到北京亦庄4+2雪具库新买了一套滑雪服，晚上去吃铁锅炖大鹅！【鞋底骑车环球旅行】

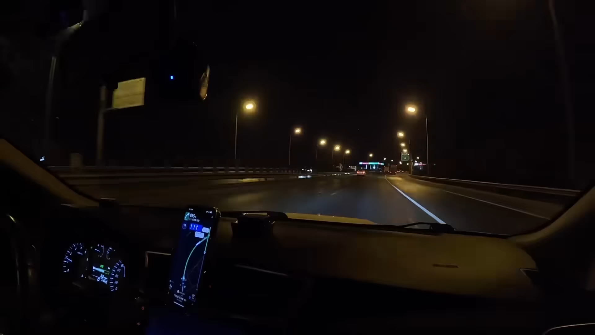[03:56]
这晚上了就通畅了，哎呀，这白天啊，我跟小鼠哥啊，从城里堵出来的。